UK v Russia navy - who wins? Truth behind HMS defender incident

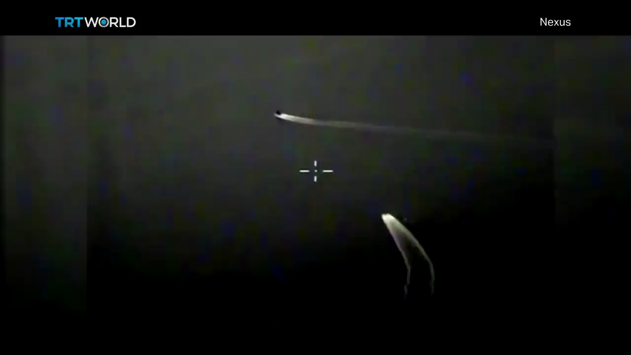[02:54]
We've had Russia saying that it had fired warning shots, and Britain saying, no, you didn't.